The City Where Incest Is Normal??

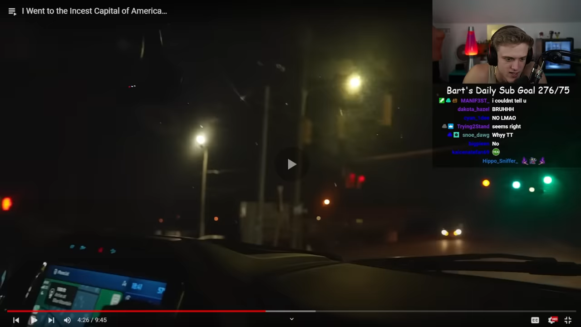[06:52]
mountain alone this place looks awfully dark and scary all i know is they told us to keep our head on a swivel and be on guard at all times if you were to stop with